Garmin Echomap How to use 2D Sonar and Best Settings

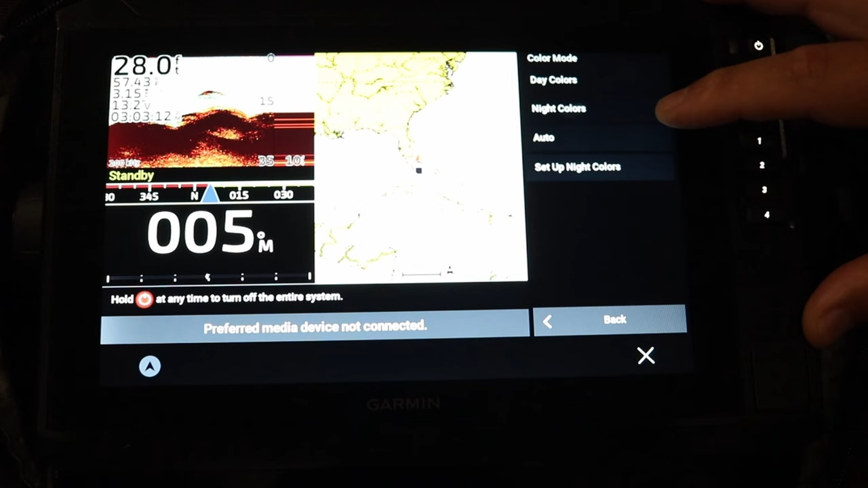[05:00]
On screen: depth 28.0 ft
Typically I just leave it on auto. That way Garmin, actually the Garmin units themselves are very smart.
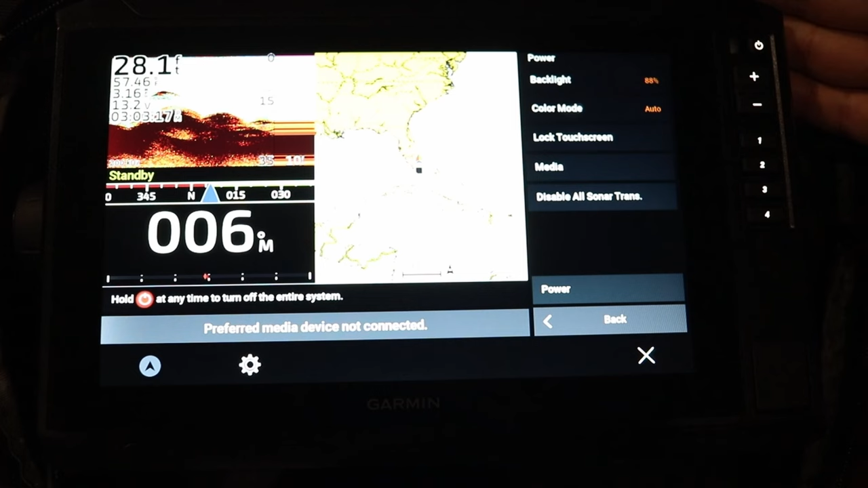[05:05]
They know when sunset and sunrise is given the day and it'll auto adjust once it gets to that time of day. Right below the power button are the plus and minus options. These are how you adjust the depth of your 2D sonar screen.
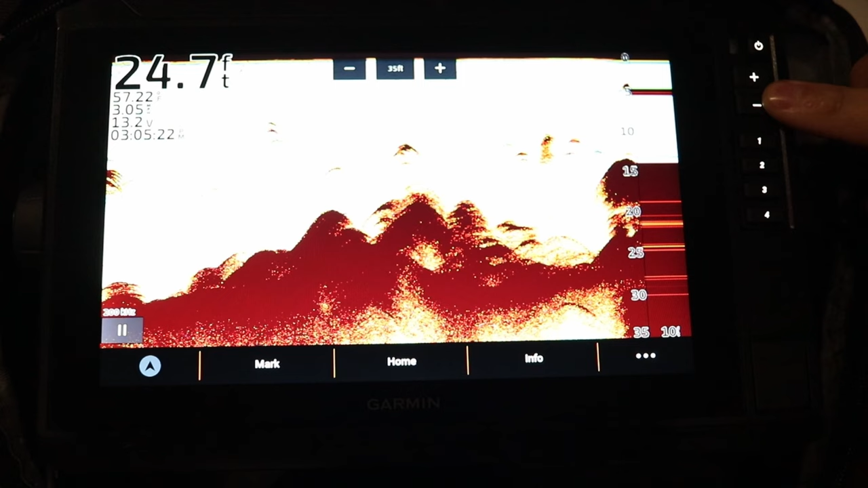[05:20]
On screen: depth 24.7 ft
So by pushing the minus you're actually going to shrink or go down in depth. So as you can see it goes down by 5 foot increments. If I go to the plus button it's going to go up in depth going from 25 to 30, 30 to 35 and then now to 40 foot.
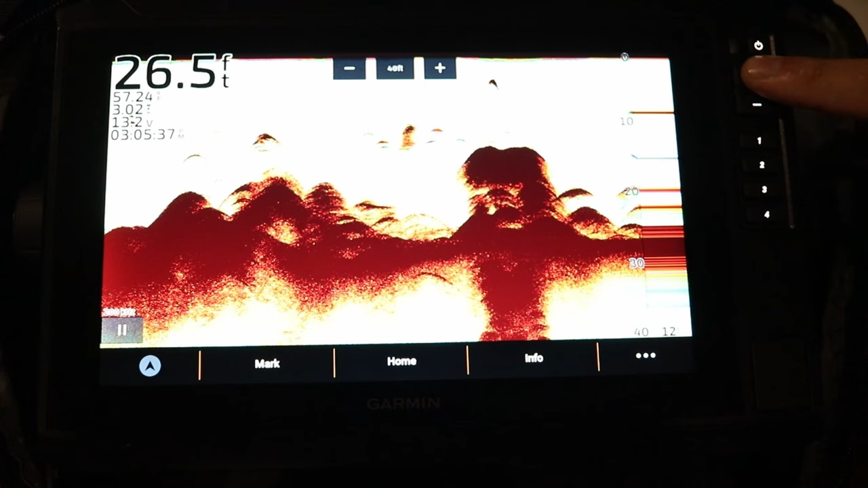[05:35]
On screen: depth 26.5 ft
Another way to adjust your depth on the top of the screen you have the same plus and minus buttons.
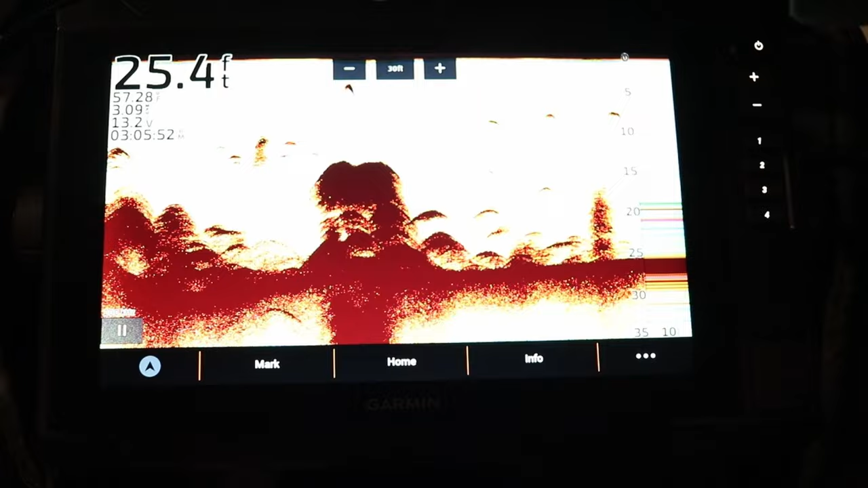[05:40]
On screen: depth 25.4 ft
You can hit them to adjust by 5 feet.
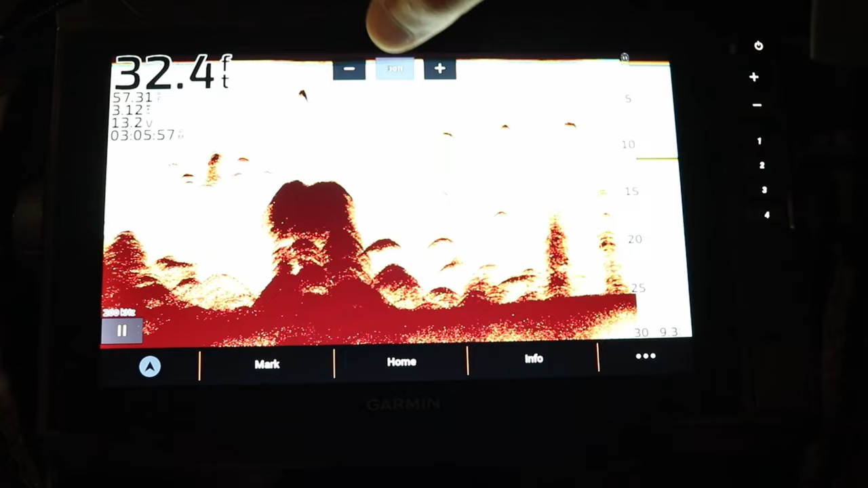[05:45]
On screen: depth 32.4 ft
Otherwise if you tap the center of it it'll adjust it to this auto function.
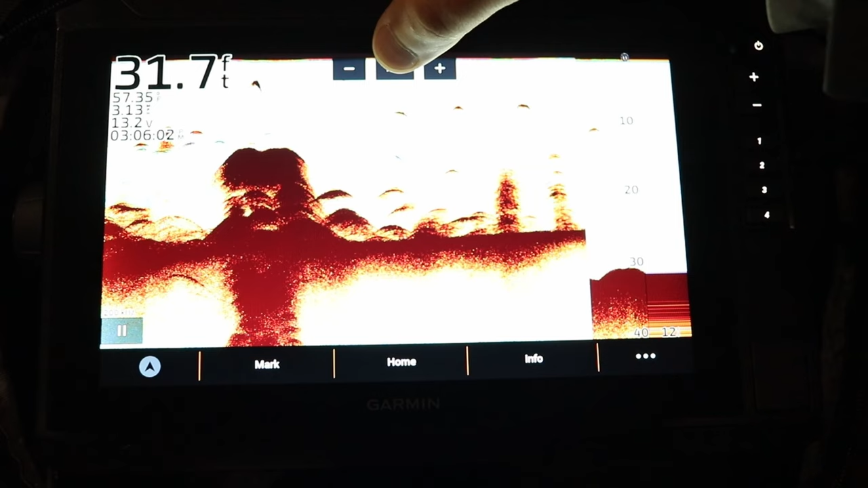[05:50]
On screen: depth 31.7 ft
And then you can tap it again to do the manual adjustments.
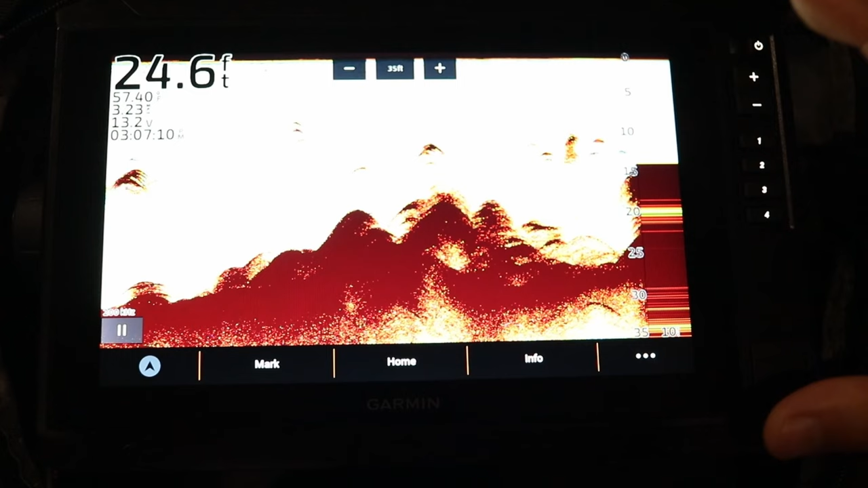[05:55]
On screen: depth 24.6 ft
So with on-screen settings you're going to simply hit this three buttons on the bottom right corner. Below the plus and minus keys on the right side of the screen you'll see quick set keys which are 1, 2, 3, and 4.
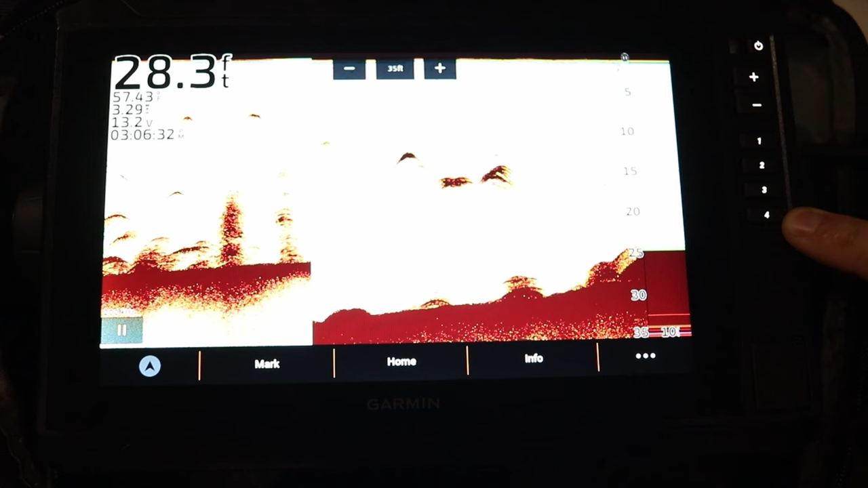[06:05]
On screen: depth 28.3 ft
You can set these by just simply holding them down on the screen that you're currently on. If I hold down the number 1 key this message will pop up.
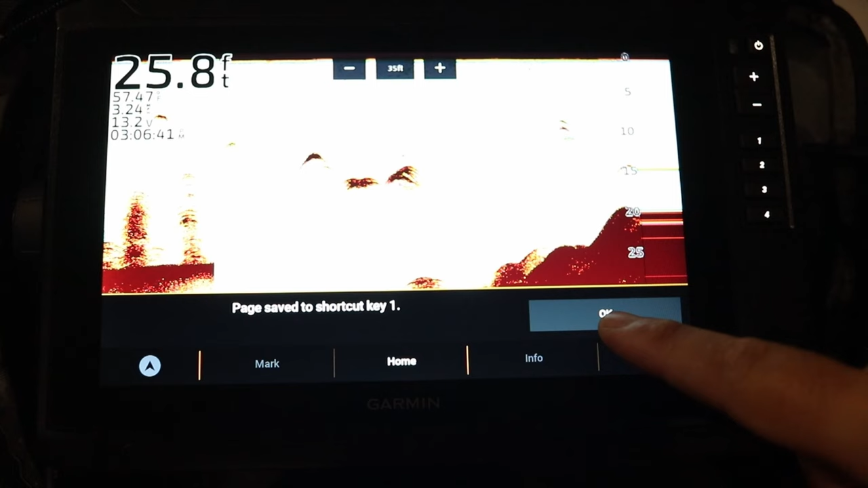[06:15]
On screen: depth 25.8 ft
It says page save to shortcut key number 1.
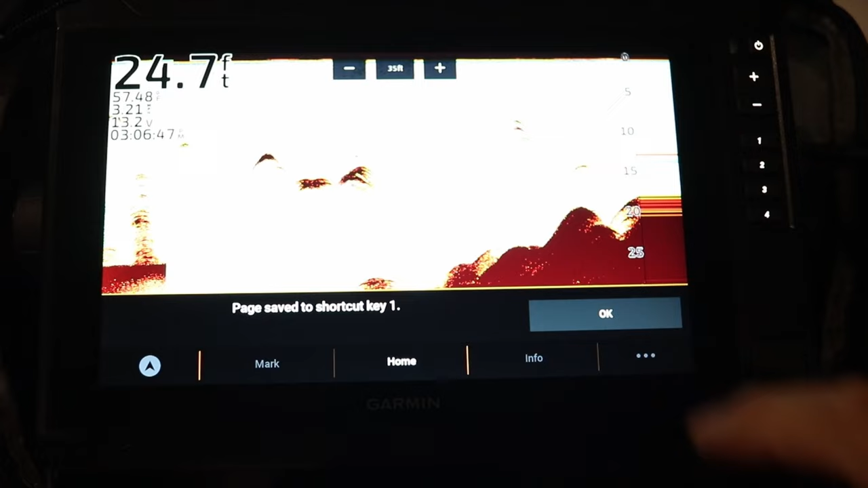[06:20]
On screen: depth 24.7 ft
You can hit OK. So now if I'm in a different screen let's say I'm in side view and I want to jump
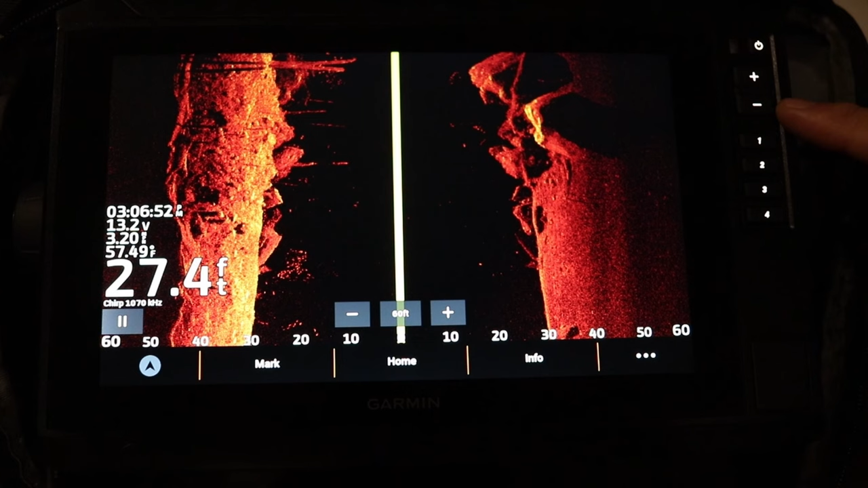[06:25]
On screen: depth 27.4 ft
back to 2D sonar I'm just going to press this number 1 key and it'll jump back into my 2D sonar. So this is the menu that will pop up when you hit your three buttons.
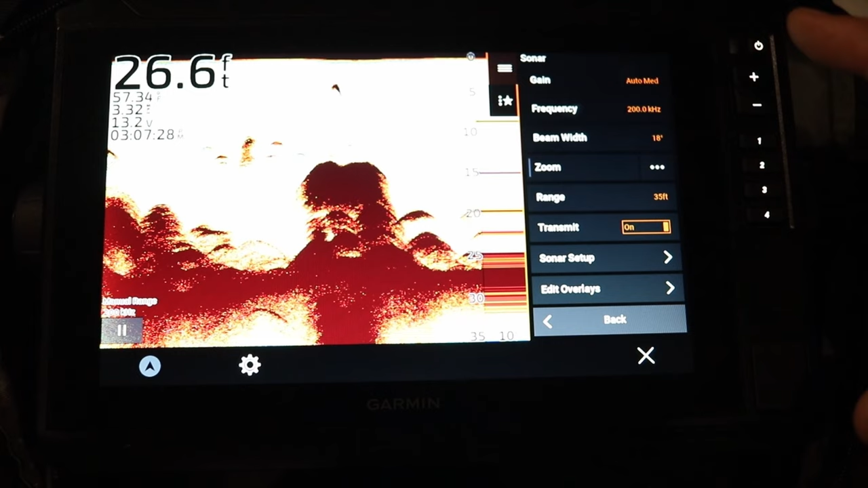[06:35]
On screen: depth 26.6 ft
And let's actually start with the range function because we've already covered how to adjust settings with our plus
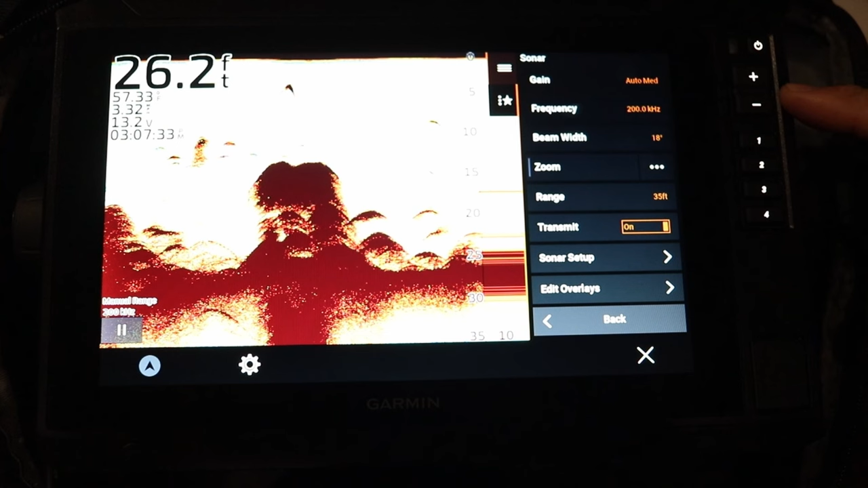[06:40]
On screen: depth 26.2 ft
minus manual keys on the right side of the screen and then our plus minus keys at the top of the screen.
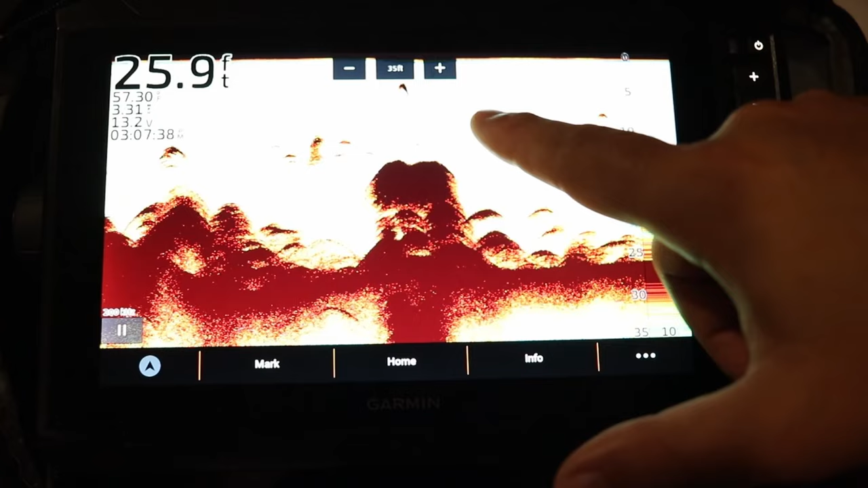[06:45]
On screen: depth 25.9 ft
So this is how you would also manually adjust your depth
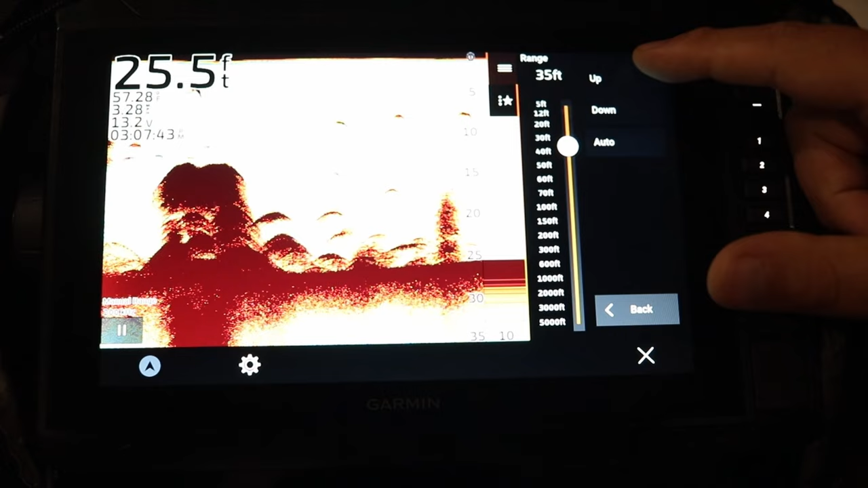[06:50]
On screen: depth 25.5 ft
up or down by one foot increments or you can select auto or you can
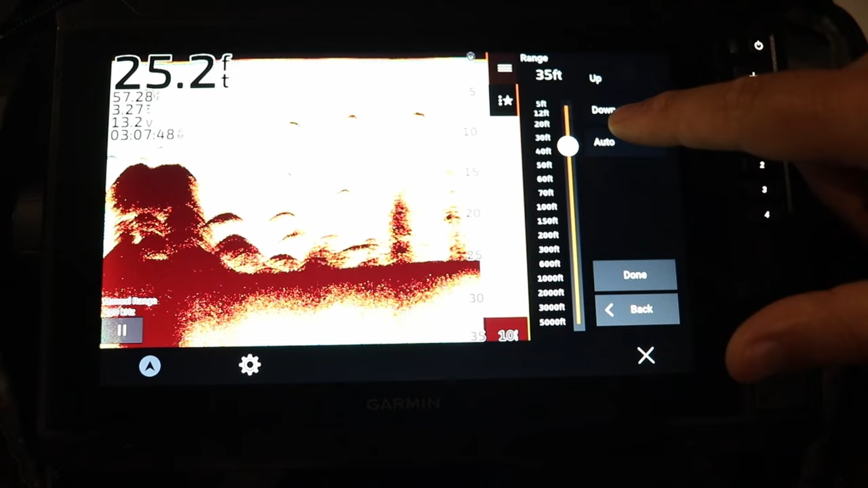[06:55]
On screen: depth 25.2 ft
just hold your finger on the slider system and actually just manually slide it up and down.
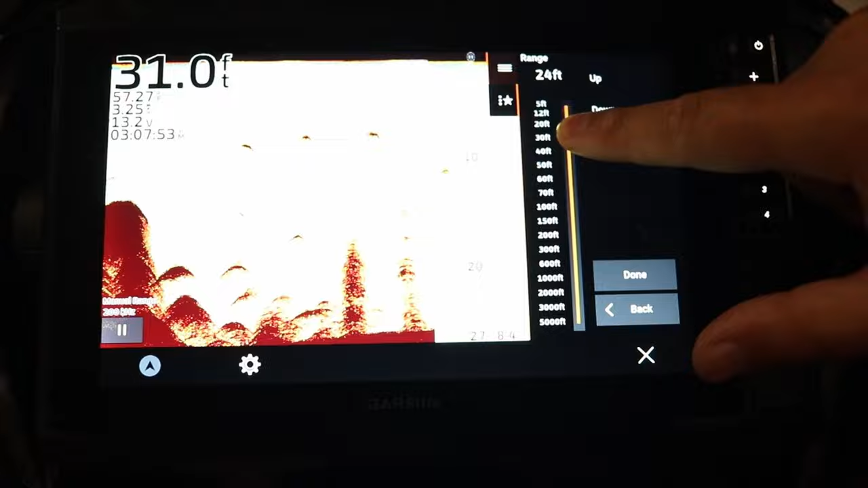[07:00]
On screen: depth 31.0 ft
The main reason you want to shrink your screen is because of the pixels that it's going to designate to a square inch or area of water.